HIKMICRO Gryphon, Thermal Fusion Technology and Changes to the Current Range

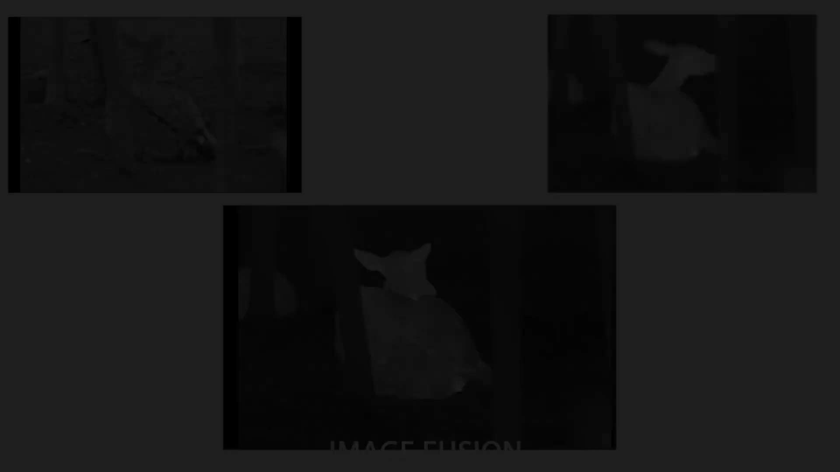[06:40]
the two images so you are able to identify your quarry with a hell of a lot more clarity and
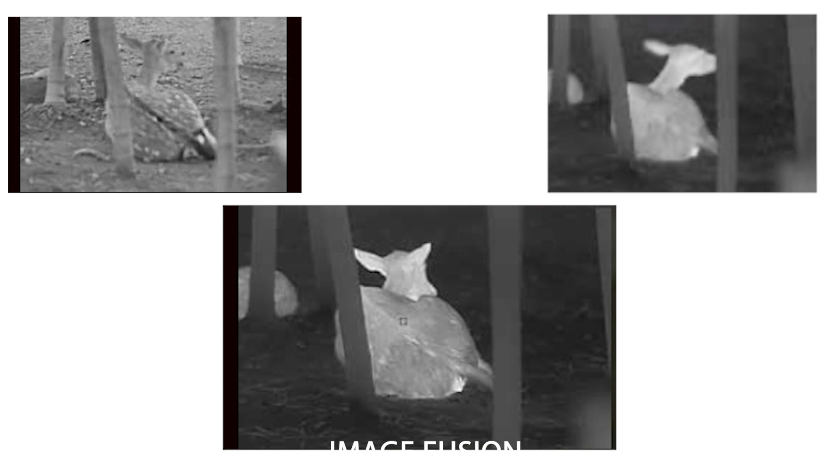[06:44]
therefore take a more effective and efficient shot and therefore not end up shooting the wrong thing on the night if you imagine you are looking